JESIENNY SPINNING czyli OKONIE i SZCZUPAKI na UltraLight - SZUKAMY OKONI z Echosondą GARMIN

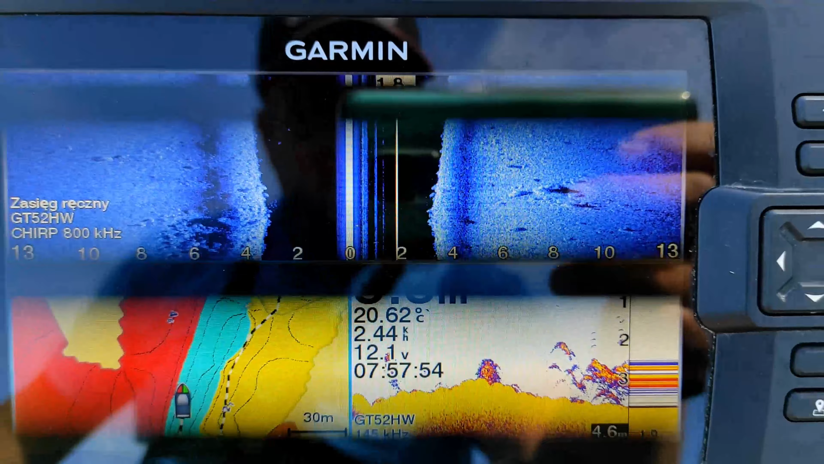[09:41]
On screen: water 20.62°C
Ci powiem, że wygląda to super, nie? Najlepsze zapisy dzisiaj. Twardo też, co?
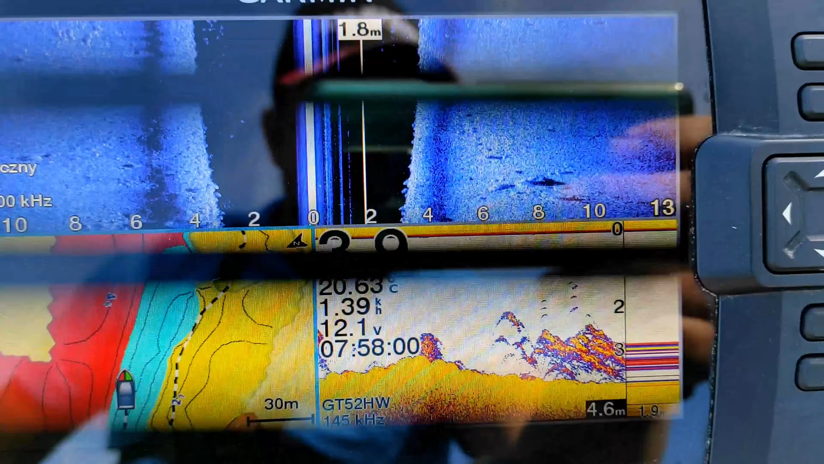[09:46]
On screen: water 20.63°C
I dużo białorybu. Super to wygląda, no. Oby tutaj była ryba.